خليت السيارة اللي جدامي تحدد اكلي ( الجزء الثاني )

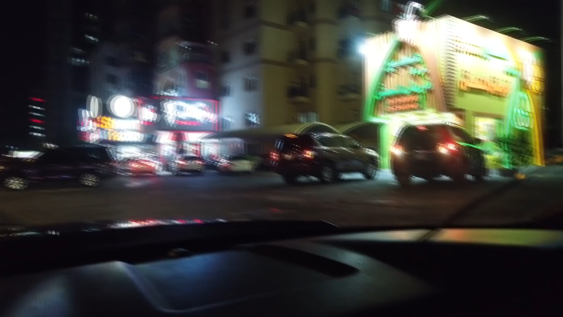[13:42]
حلو. هذا مطعم او محل العصير اسمه شنو؟ عصير فريش المنعش.